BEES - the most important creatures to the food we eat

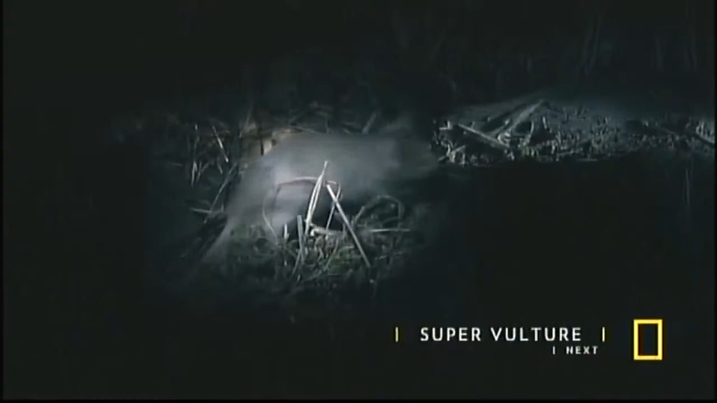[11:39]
Our queen bee's determination to find a home has pinned her head to
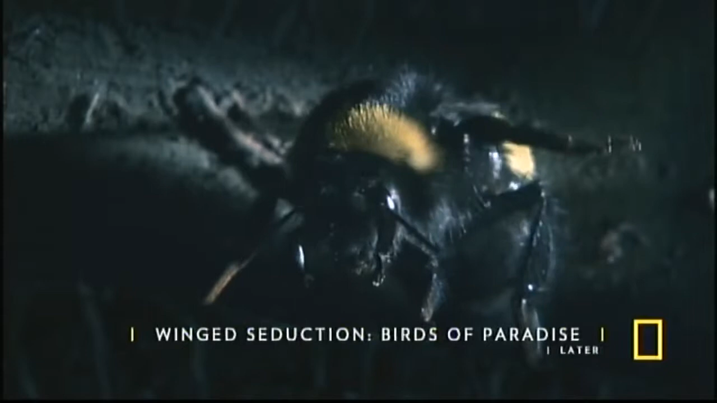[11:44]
head with an animal almost 100 times her size.
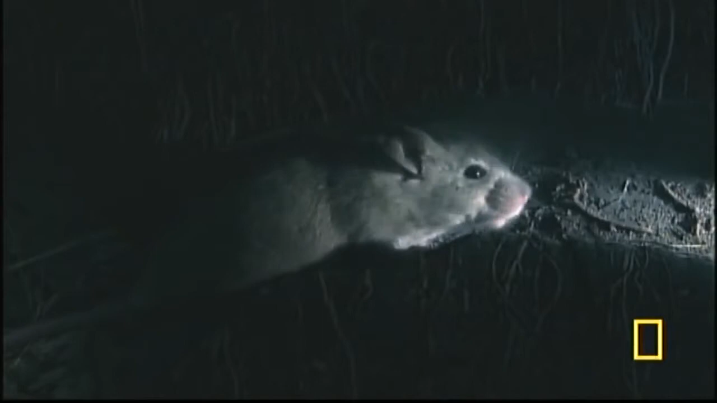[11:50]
Even still, our bumblebees made up her mind to fight. She will not give up this time.
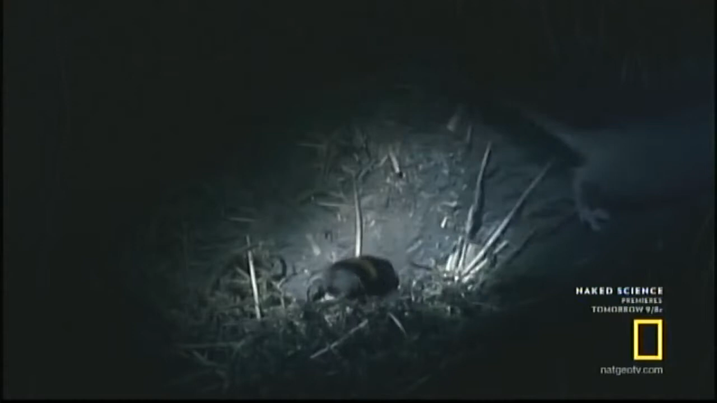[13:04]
The mouse surrenders and abandons her home.